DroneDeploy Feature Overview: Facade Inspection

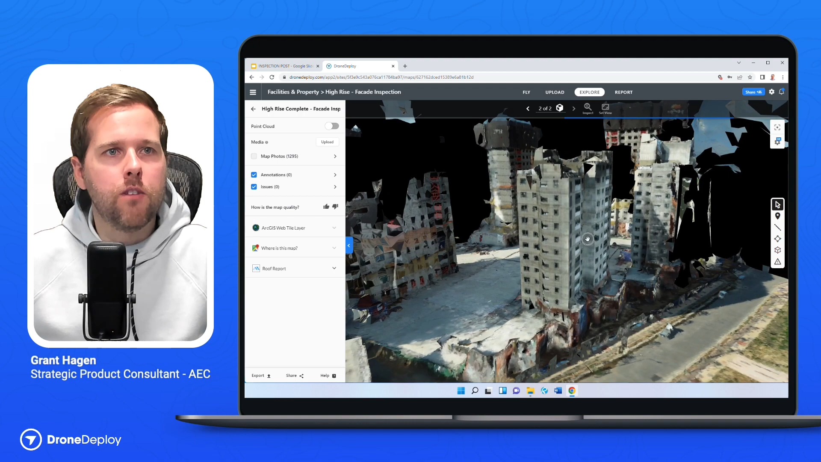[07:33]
If you really want to see those photos, you can turn on this map photo icon here. And that's really where you can see all of where these images projections were taken from.
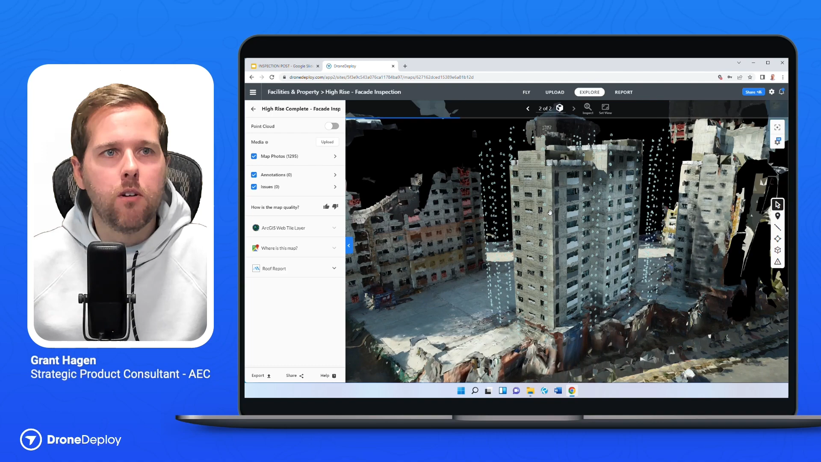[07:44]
So any dot that you see here is a photo that was taken in its context of where it was captured. Why is this important? Really, because when we go back to that Windows Explorer tab, the reality of what we're dealing with here is that now I can go and see what that image was specifically just by clicking on it.
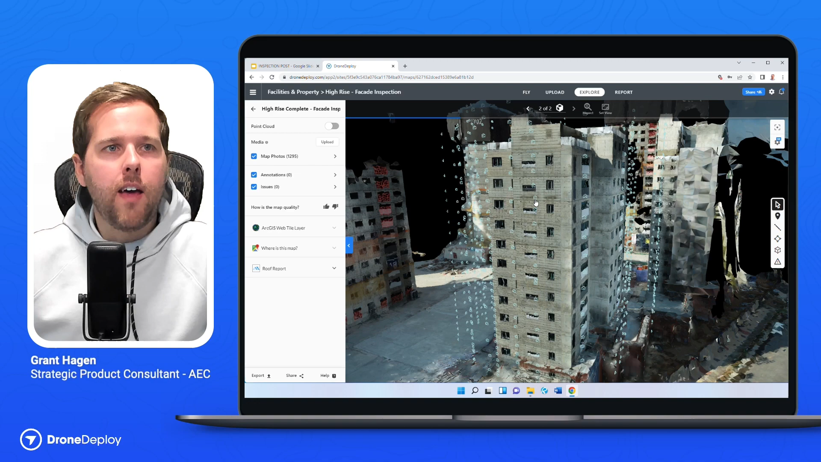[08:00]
And this is the full res image, just as if you were looking at it in the Windows Explorer view.